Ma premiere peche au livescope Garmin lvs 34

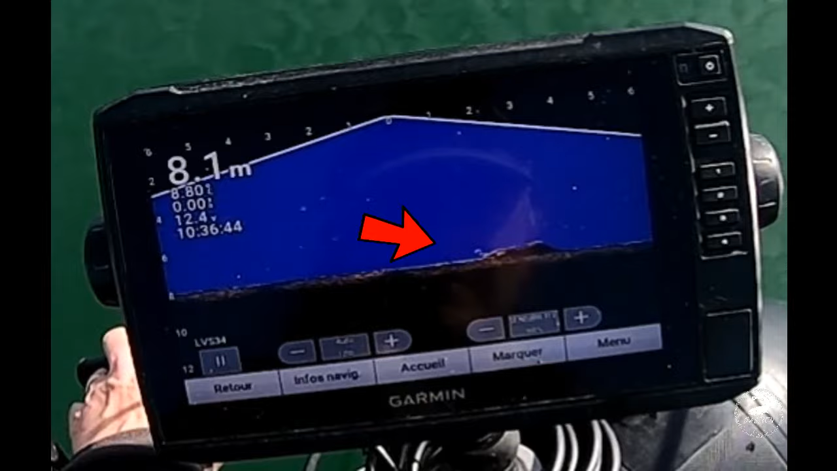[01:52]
On screen: depth 8.1 m
Allez, pendu. Ah, c'est un beau celui-là. J'espère qu'on le voit bien à l'écran.
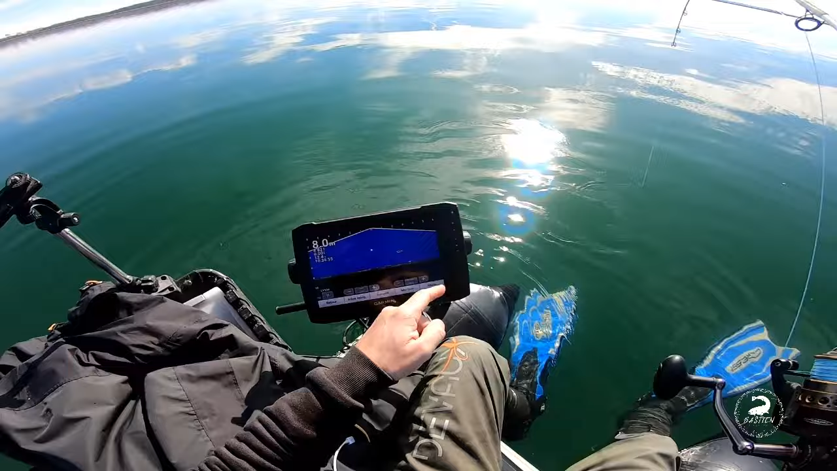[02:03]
Ah, magnifique. Magnifique touche. Magnifique touche. On le voit parfaitement bien. Un mètre cinquante à peu près, je pense, par rapport à l'écho.
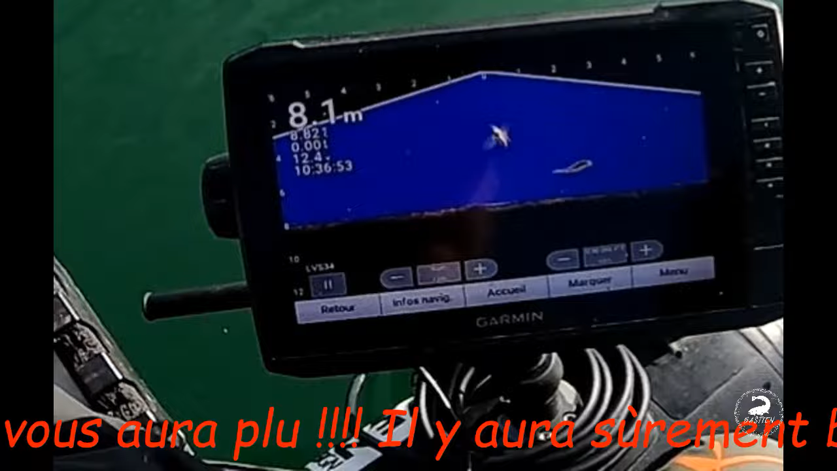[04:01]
On screen: depth 8.1 m
J'espère qu'on voit bien l'écran. Ah, magnifique. Magnifique touche. Magnifique touche. On le voit parfaitement bien.